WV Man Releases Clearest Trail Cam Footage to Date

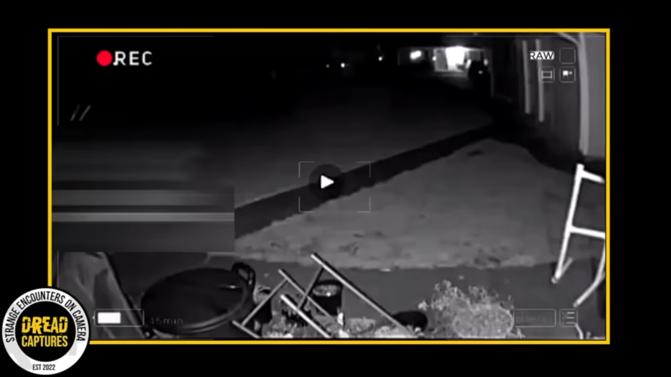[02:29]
The woman who recorded this original footage eventually showed it to the police. Interestingly, the police had two different opinions. They thought it could be either a dog with a lion cut or a donkey. They eventually reached out to Fish and Wildlife, and the response they received from someone who was quite certain is that it was some type of big cat. They theorized it might be a mountain lion with possible mange.
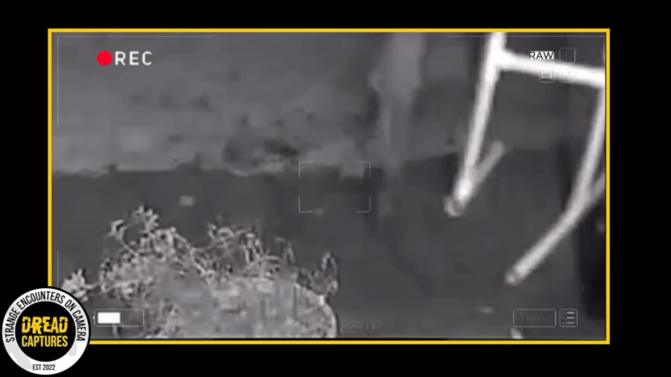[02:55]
But other than that, everyone is pretty much dumbfounded about the true identity of this animal.
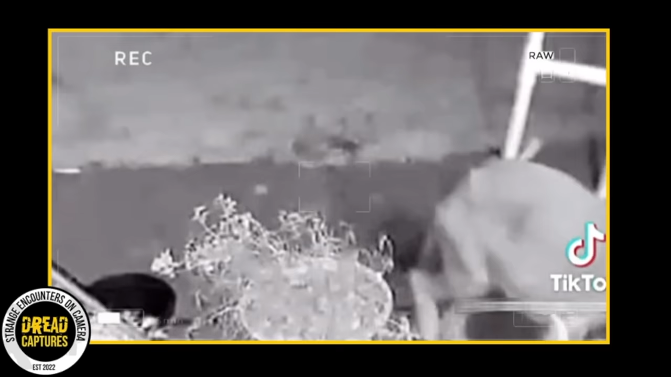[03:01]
But let's be honest, this looks like a lion. An African lion. The original uploader explained that the white stand next to the animal is an archery target, approximately 40 inches tall with the middle rail at around 20 inches. The animal's shoulder appears to be just slightly above that 20 inch mark, which would make it unusually small for an African lion. But at this point, it's hard to say. Fish and Wildlife plans to re-examine the footage.
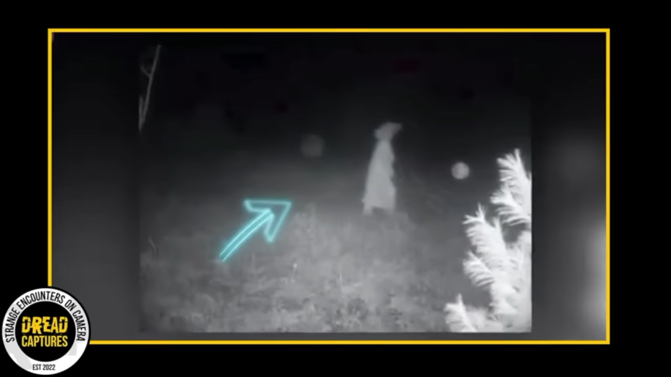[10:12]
A figure dressed in white, walking through the dimly lit woods, flanked by two orbs on either side. The eerie image compelled other group members to come forward with their own tales of the unexplained. One story shared by a member recounted a chilling pre-dawn experience.
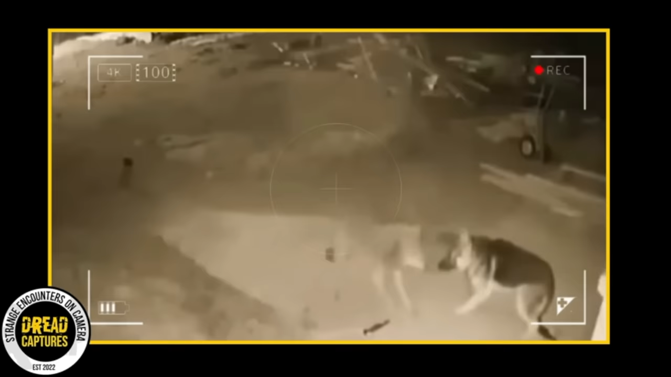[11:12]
Yeah, that's a wolf. And unfortunately, our buddy the German Shepherd is chained up.
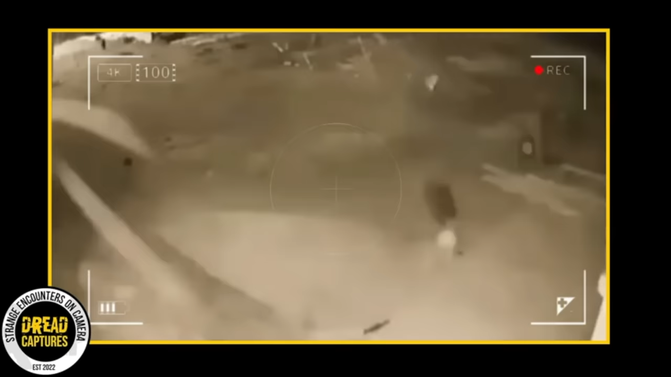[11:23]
The wolf approaches and the shepherd stands his ground, but ultimately tries to retreat. The wolf gives a half-hearted effort to corral him, then just gives up. I wonder what made him do that? Most likely after sizing the shepherd up, he figured it wasn't worth potential injury. I'm glad they went their separate ways. On a side note, I thought the worst when I saw this.
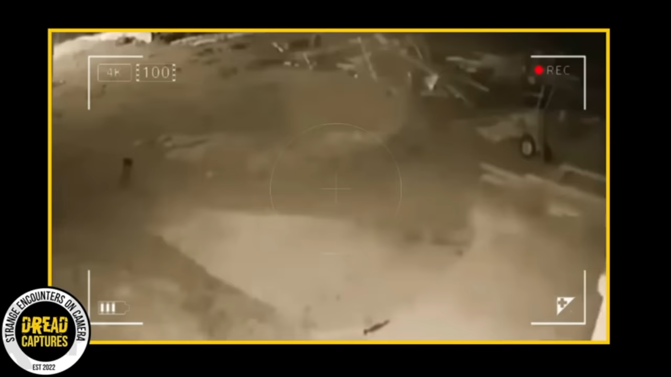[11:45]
There's a video of an attack floating around that almost looks identical to this, but doesn't end this well. Let me know if you've seen it.
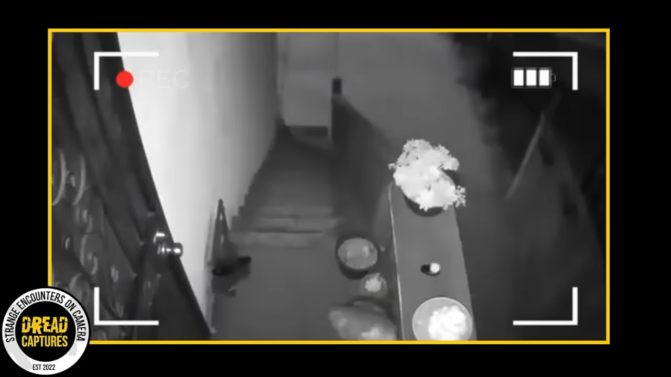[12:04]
What looks like a shadow seems to crawl, almost sneak up the front steps of their house. If you slow down the video footage, you can get a clear view of what's happening. A lot of folks in the online comments are buzzing, saying this is solid proof of what's known as a shadow person. Now, for those who aren't familiar, shadow people are this mysterious topic that pops up a lot in stories about the paranormal.
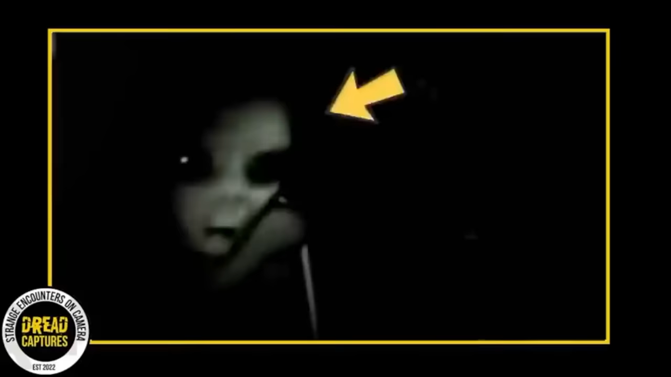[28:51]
The figure in the video looks just like an alien and it kind of seems like it's sizing up the camera, trying to figure out what's what. Like it's never seen a trail cam before and it's just curious. But here's the kicker. Some folks are saying this alien was actually nabbed by the authorities. And wouldn't you know. They supposedly kept it on the down low.
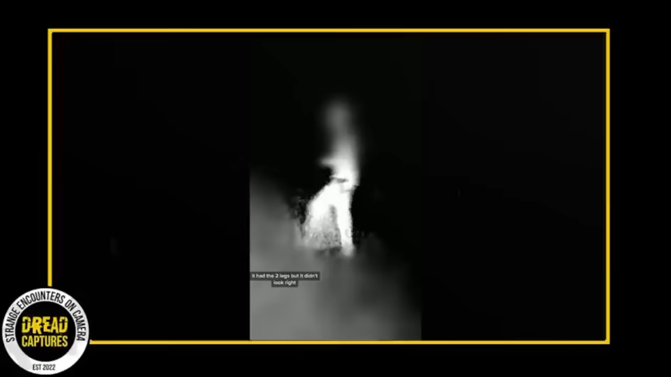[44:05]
The head is too big, too misshapen, and something about it simply doesn't sit right.
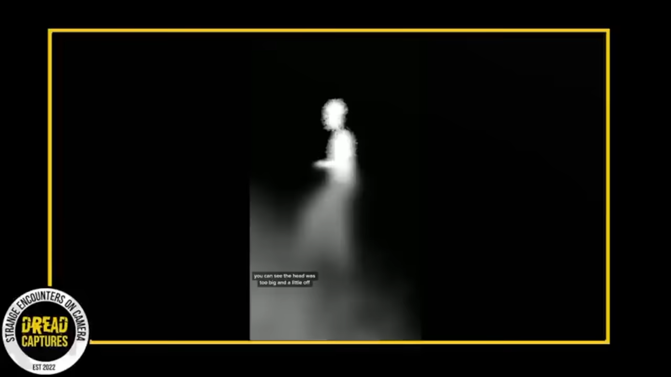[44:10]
The figure incites curiosity, even doubt, over what it could possibly be. On closer examination, especially focusing on the odd size of the head,